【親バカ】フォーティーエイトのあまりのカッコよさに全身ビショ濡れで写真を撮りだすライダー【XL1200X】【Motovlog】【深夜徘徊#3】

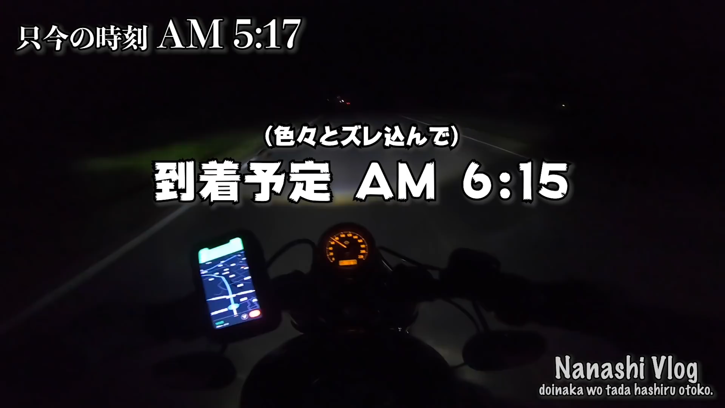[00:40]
やばいねー 日の出6時3分って言ってたんだけどなグーグル先生もしかしたら走りながら日の出を迎えることになりそうですけどおそらくですね多分ゴープロでもなんだろうな僕の目で見るより明るくは撮れてると言ってもですねさすがにここまで暗いと